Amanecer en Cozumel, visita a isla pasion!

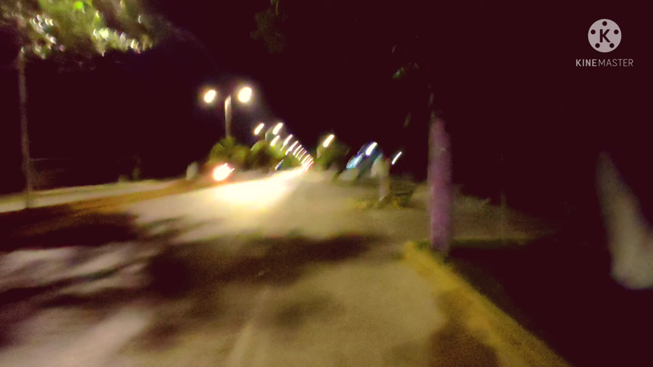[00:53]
No hay curvas, no hay nada, es una simple recta. Entonces, el lugar a donde vamos se llama Mezcalito. Les voy a hacer una toma cuando ya nos estemos aproximando. Sirve que hay un poco más de luz y pueden apreciar mejor el paisaje, ¿va? Pues miro.